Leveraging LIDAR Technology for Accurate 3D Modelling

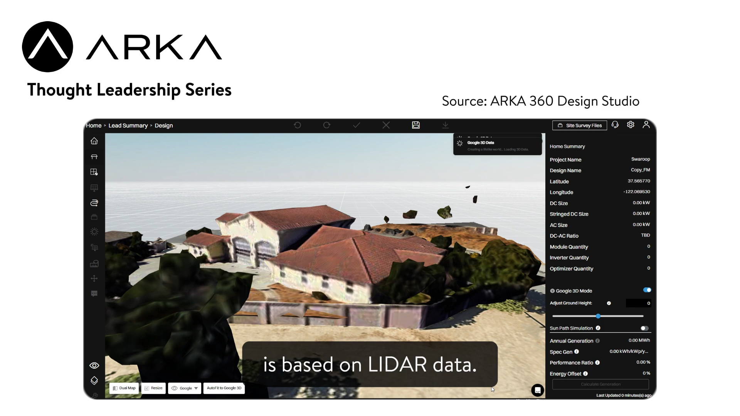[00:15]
So ARKA 360 has access to LIDAR data.
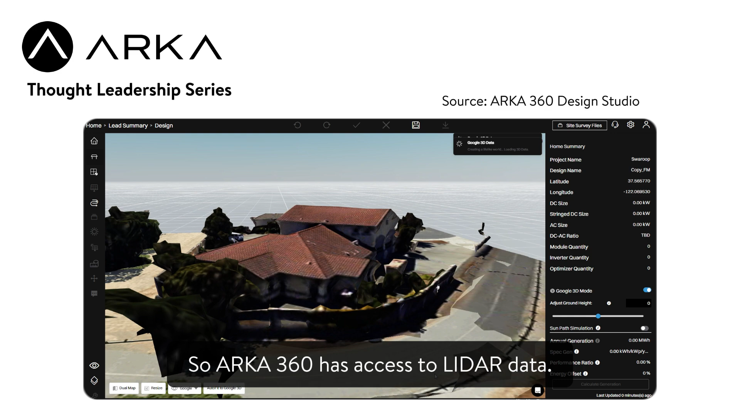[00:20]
It allows installers to use that in order to model the roof more accurately.